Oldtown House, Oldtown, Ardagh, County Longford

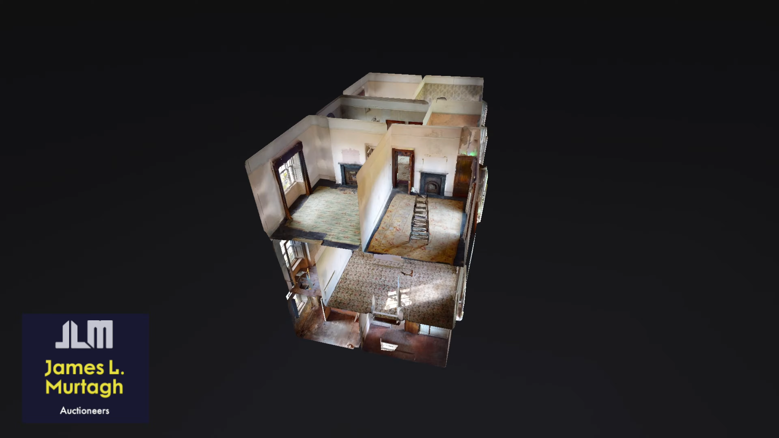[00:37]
The spacious accommodation of circa 525 square metres is well proportioned and laid out over three floors.